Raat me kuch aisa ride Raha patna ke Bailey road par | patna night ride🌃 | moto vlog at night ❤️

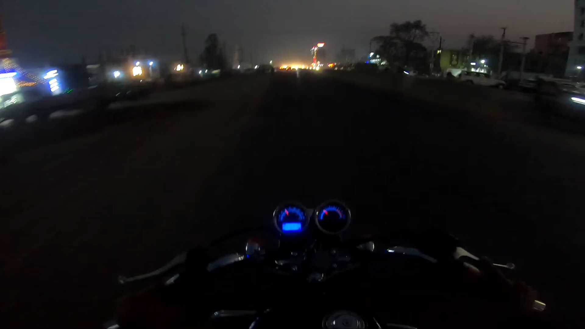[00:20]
तो मतलब इतना ज़्यादा ही अंधेरा इधर हो रहा है कि कुछ कैमरे में रिकॉर्ड भी नहीं हो पाएगा।
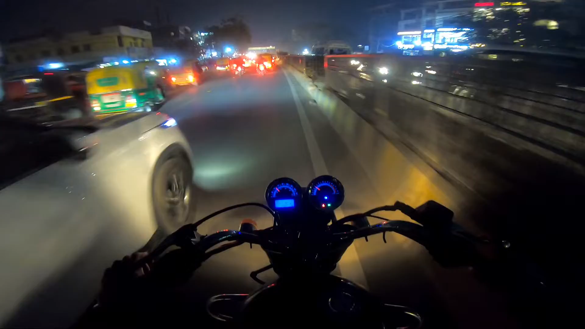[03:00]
फिलहाल थोड़ा सा और आगे जाते हैं, अभी घर नहीं, थोड़ा सा घूमते हैं, क्योंकि जब बाहर आए हैं तो थोड़ा सा घूम लेते हैं। ये मुंडे निकाल कर ऐसे रोड पर थूक रहा था,
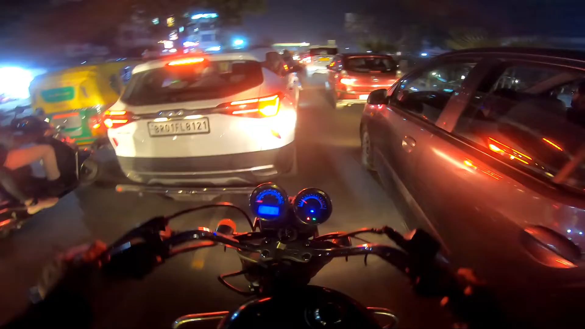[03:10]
तो क्या पता कि जैसे ही ये पुल ख़त्म होगा यहाँ पर रश ज़्यादा काफ़ी थोड़ा सा मिलना शुरू हो जाएगा।